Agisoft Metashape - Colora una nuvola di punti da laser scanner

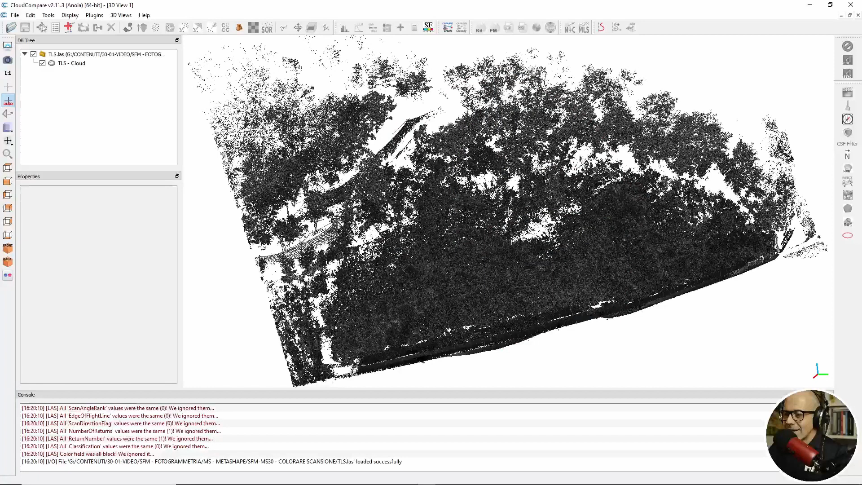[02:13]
per gli scopi di questo video di non applicare il colore ai punti di questa nuvola quindi questa nuvola di punti è formata da punti nello spazio tridimensionale che non hanno informazione del colore si tratta di un piccolo versante in realtà è un pezzetto di una strada di un tratto di strada più lungo che sta proprio a monte di una strada e il punto di scansione è lungo la strada quindi guardando il versante dal basso verso l'alto questo sarà importante ricordarcelo perché poi lo vediamo dopo alla fine del video facendo un po' di considerazioni su come sarà colorata la nuvola di punti dentro Metashape
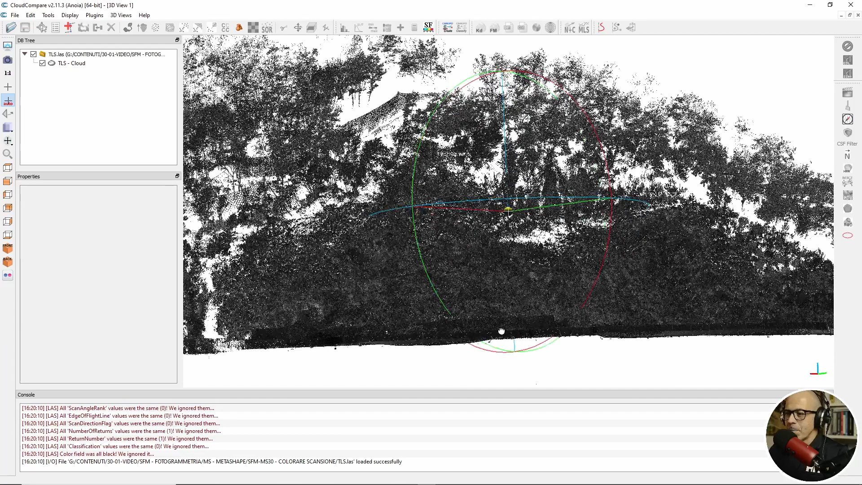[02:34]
questa nuvola di punti io la posso importare dentro Metashape dove esiste
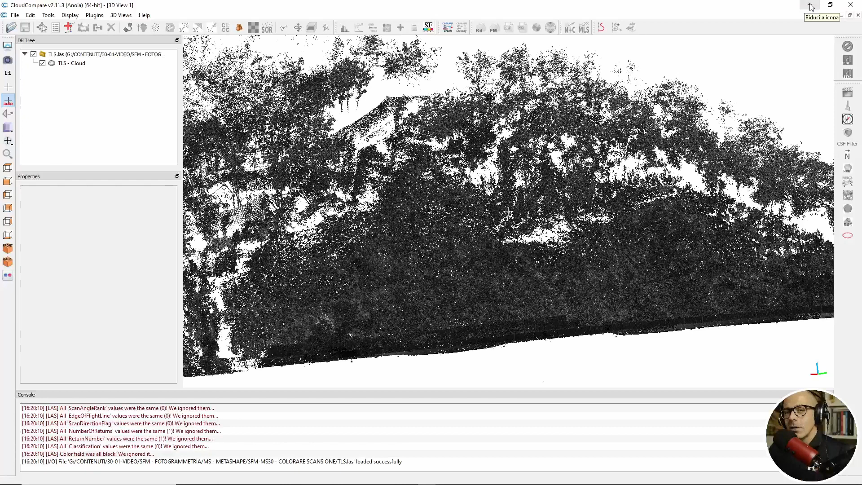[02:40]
un progetto fotogrammetrico perché il rilievo che ho fatto in campo ha previsto l'acquisizione laser scanner e l'acquisizione di immagini da drone per un progetto extract from motion e questo qui sono già un passo avanti scusa
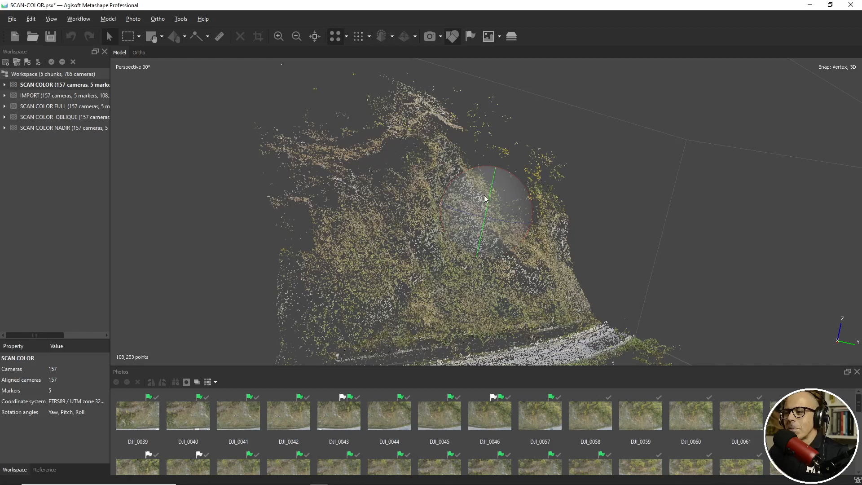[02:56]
e questo è l'ambiente l'area di lavoro dentro Metashape dove vedi in questa finestra vedi le immagini del dataset che ho acquisito in realtà il dataset è molto più esteso ho preso una porzione
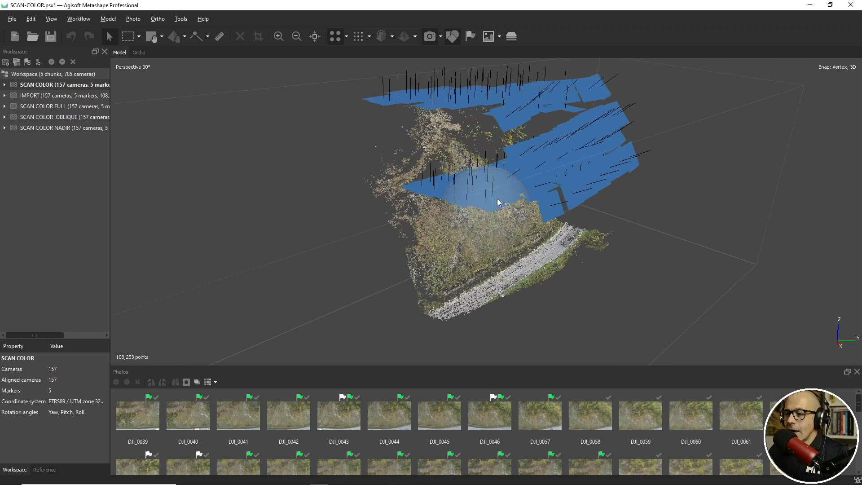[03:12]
e vedi la nuvola di punti sparsa questi sono i punti che seguono la fase di allineamento delle immagini e queste sono le immagini che sono state scattate i punti ovviamente sono colorati perché utilizzando le immagini e le informazioni del colore vengono quasi immediatamente anche se in realtà un minimo di processo serve per colorare questi punti dei pixel delle immagini questa è la nuvola sparsa già ho referenziata in un sistema di riferimento che è un sistema UTM il sistema di lavoro non è importante sapere
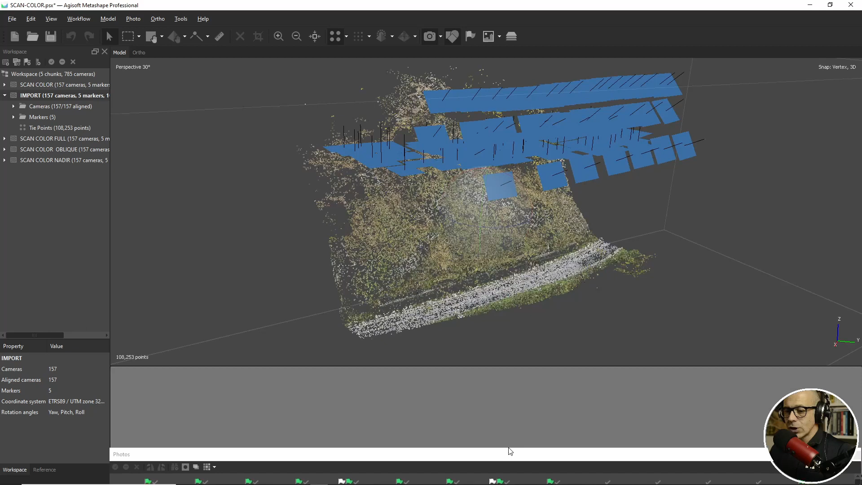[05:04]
ho creato il mio progetto ho importato le immagini in questo caso 157 camere ho allineato ho lanciato l'allineamento delle immagini e quindi ho creato la nuvole di punti sparse l'ho ottimizzata sulla base di una serie di marker qua ce ne sono soltanto 5 in realtà la strada è più lunga per cui questo è un ritaglio a posteriori diciamo così quindi ho dato consistenza al progetto da un punto di vista topografico le camere si sono allineate ho fatto il bundle adjustment ho questa nuvola di punti sparsa importo la nuvola di punti da laser scanner come faccio a importarlo?
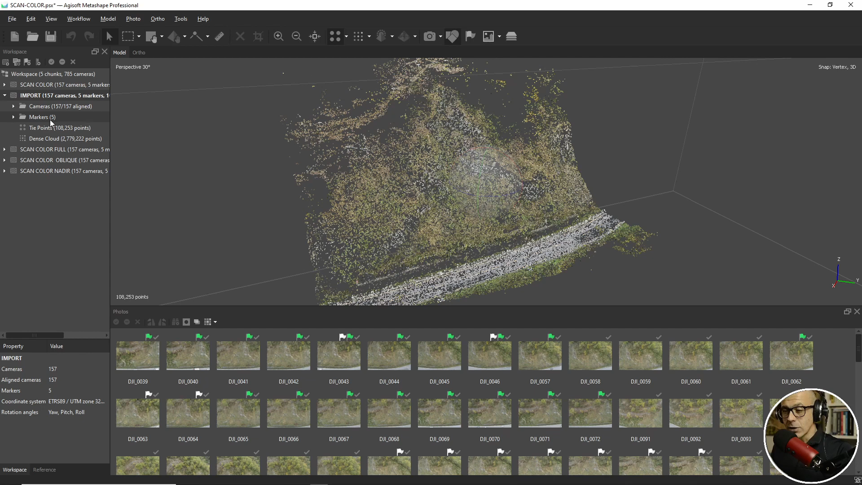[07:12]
oppure vuoi che io ti crei un secondo oggetto nuvola di punti densa da tenerti insieme a quella che esiste già si tratta di scegliere che cosa vuoi fare e poi dare l'opzione a Metashape in modo che faccio una o l'altra cosa una volta che l'hai importata eccola qua questa è la nuvola di punti l'elemento che ho importato lui lo vede automaticamente come nuvola di punti densa quindi non mi ha dato nessuna possibilità di sostituire la nuvola di punti sparsa perché si sta parlando di due cose diverse la nuvola di punti sparsa è il processo del processo structure from motion bundle adjustment è una cosa che è molto gelosa nel suo essere legata alla fotogrammetria
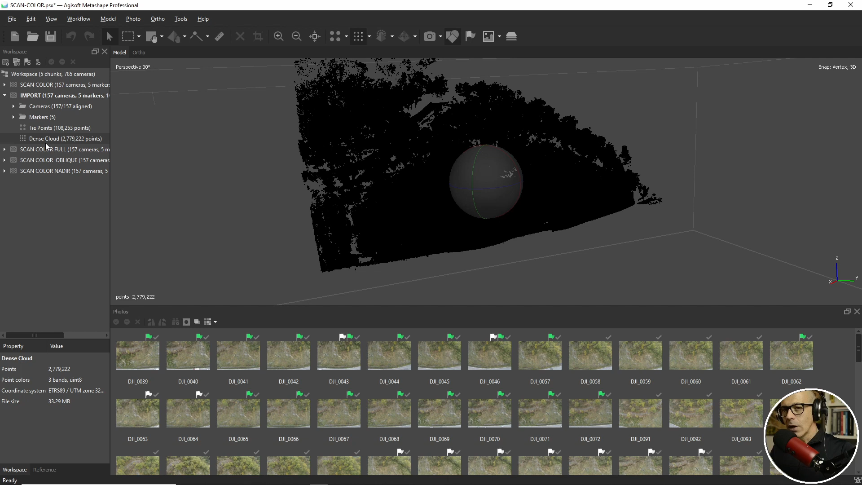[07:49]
import points ti importa una nuvola di punti che lui individua come densa non è importante che ci sia un punto 10 punti 1 milione di punti 100 milioni di punti è una nuvola di punti densa per vederla devi passare alla vista della nuvola di punti densa quindi qui sono una sola nuvola sparsa
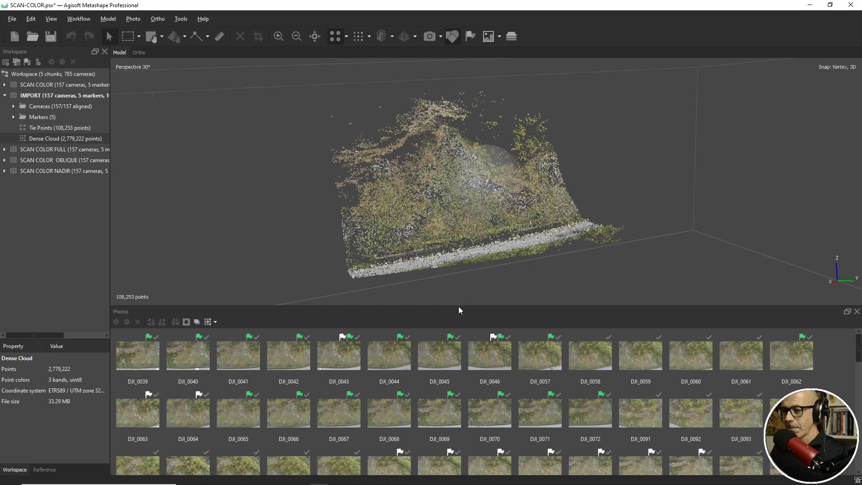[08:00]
posso aprire un attimo di più le immagini l'area di lavoro vado sulla nuvola di punti densa è ovviamente senza colore i punti non colorati dentro metashape sono in questo caso neri
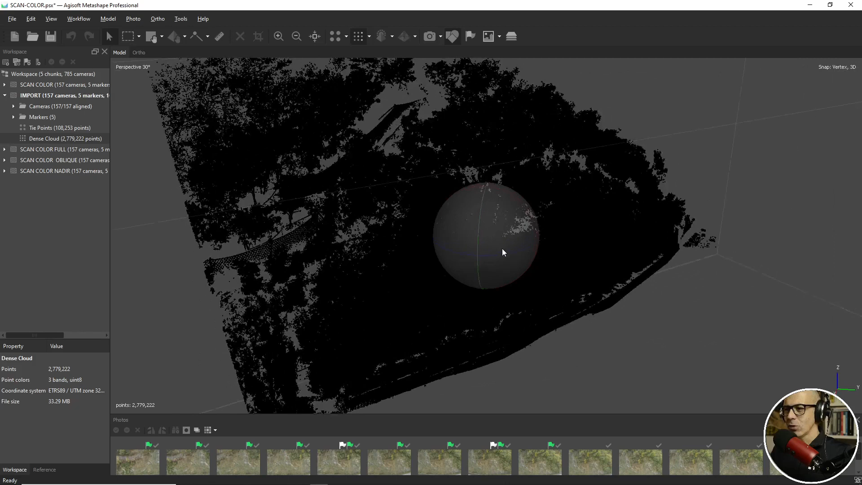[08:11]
ora non so bene se il fatto che siano neri e qui ti chiedo scusa perché non ho approfondito è legato al fatto che ho tolto la colorazione quindi ho attribuito un colore nero a tutti i punti oppure se metashape li prende e te li fa vedere neri i punti che non hanno informazione di colore ti chiedo scusa comunque sia potrebbe essere che i punti abbiano la classica colorazione salmone degli elementi non colorati dentro metashape però comunque la cosa importante è che non hanno informazione di colore
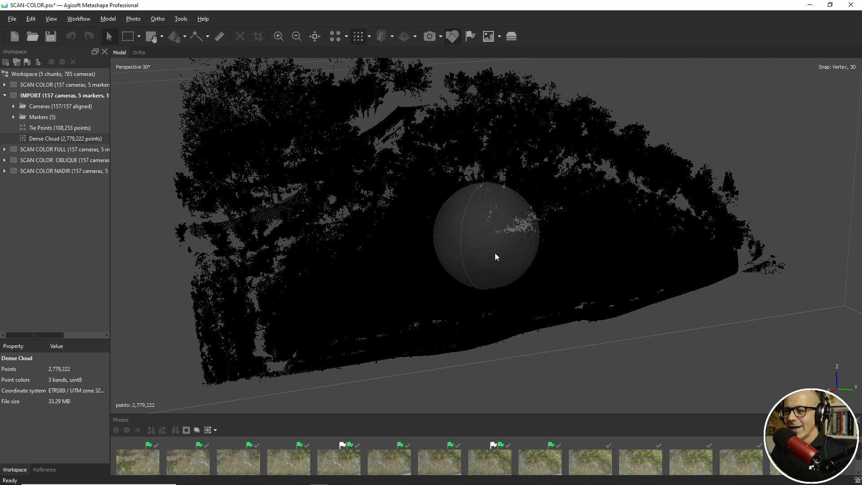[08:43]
e ora le voglio colorare con cosa le coloro con queste immagini con le immagini che compongono il progetto fotogrammetrico e che mi danno la possibilità perché anche se non sono state scattate dal solito punto di vista e questo sarà creerà poi comunque dei problemi nell'output comunque individuano rappresentano raffigurano la solita zona che è stata scansionata dallo scanner quindi posso utilizzarle con dei limiti ma posso utilizzarle come faccio è semplicissimo tools dance cloud
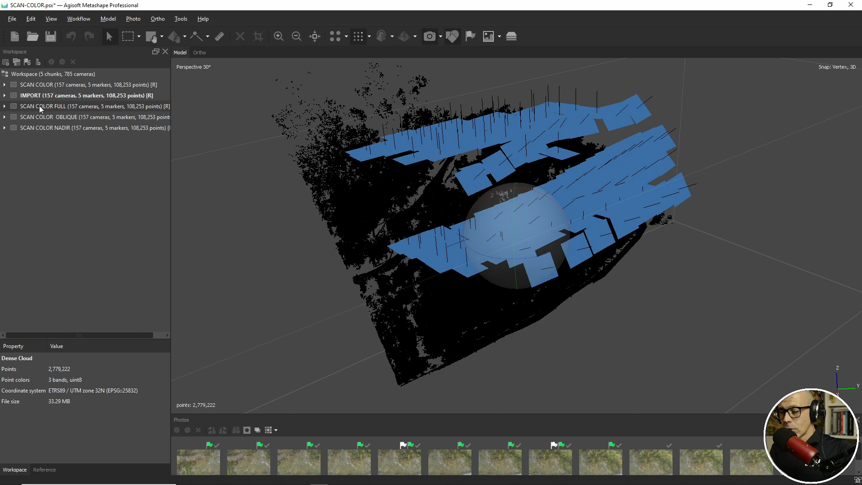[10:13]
all'interno di tre nuovi chunk dove ho utilizzato in maniera settoriale le immagini che costituiscono un dataset fotogrammetrico per colorare la nuvola di punti allora il primo chunk che ho chiamato scan colorful ha utilizzato tutte le immagini per colorare la nuvola di punti ora tolgo le immagini quindi sono immagini nadirali e immagini oblique e qua vedi la nuvola di punti la nuvola di punti densa colorata è evidente come ci sia qualcosa che non va cioè non è che è proprio fatta benissimo questa colorazione della nuvola di punti ci sono un po' di
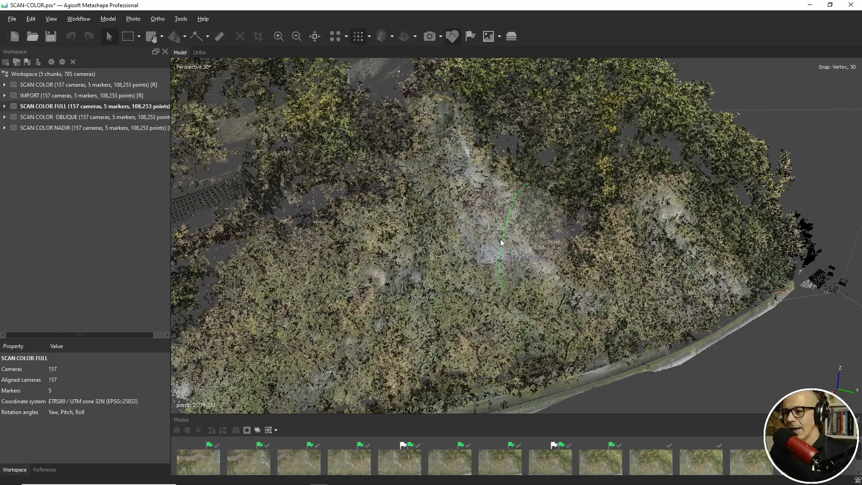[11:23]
diciamo il punto di vista dell'emettitore laser in questo caso e la posizione e l'orientamento delle camere che ho utilizzato per colorare la nuvola di punti laser scanner è abbastanza evidente se vado avanti con gli altri due dataset quello che è successo allora il primo dataset che ho utilizzato o meglio il secondo dataset che ho utilizzato in maniera settoriale è quello delle camere oblique che cosa ho fatto? ho disabilitato le camere nadirali passiamo a camere oblique quindi ho disabilitato le camere nadirali e come ho fatto?
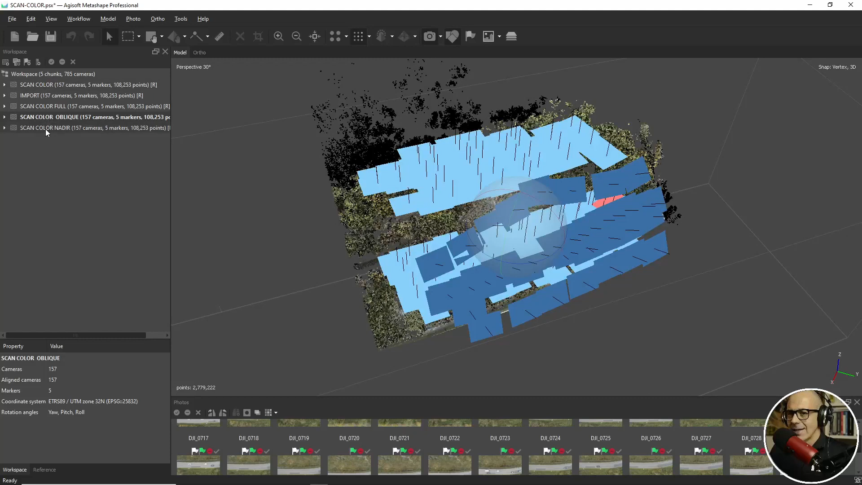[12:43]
si vedono guarda le camere nadirali sono colorate di questo celestino più chiaro mentre le camere oblique che sono rimaste che sono state utilizzate sono colorate con questo celeste più scuro quasi blu se passo all'altro dataset o meglio all'altro chunk dove ho utilizzato soltanto le camere nadirali vedrai che la nuvola di punti colorata è ancora più tra virgolette problematica vedi che c'è ancora molto molto molto più molto c'è più nero ci sono più buchi neri rispetto ai casi precedenti e qui ho utilizzato eccole qua soltanto le camere nadirali quindi le camere blu hanno utilizzato sono state impiegate da software per colorare la nuvola di punti mentre queste oblique le celesti non sono state utilizzate